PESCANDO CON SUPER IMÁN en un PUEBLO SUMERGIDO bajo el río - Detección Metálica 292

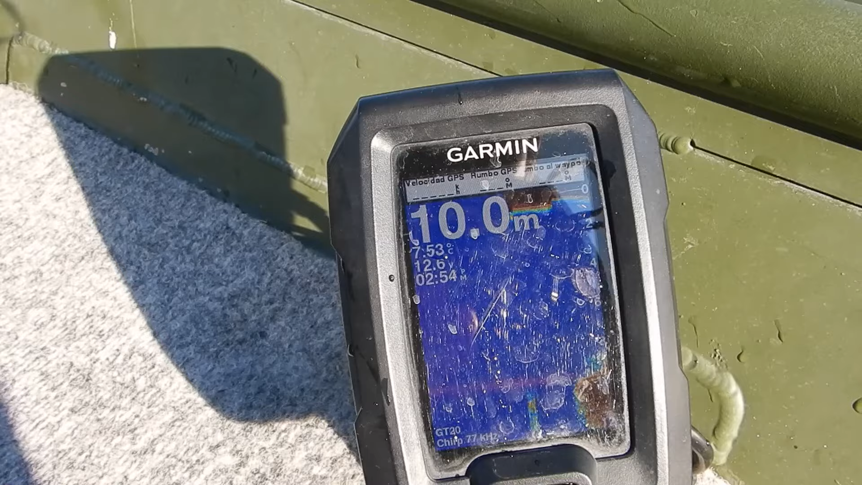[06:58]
On screen: depth 10.0 m
10 metros, Alba. Igual estamos encima de alguna casa o algo. Voy a sacar el imán y no sé, a ver si grabamos algo.